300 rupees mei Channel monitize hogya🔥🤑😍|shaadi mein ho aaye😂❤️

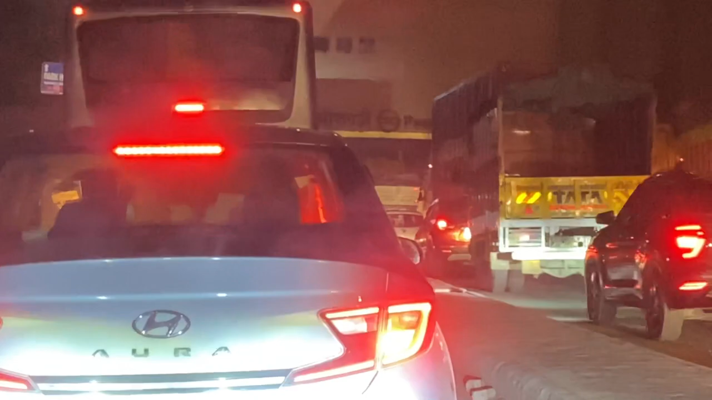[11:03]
ये रही मेरी वाली गाड़ी और अपना हिंदू स्टिकर, और ये रही अपने वाली गाड़ी और भाई ये बलिनो है मेरी, ये भी बस घर की तरफ निकल चुके हैं।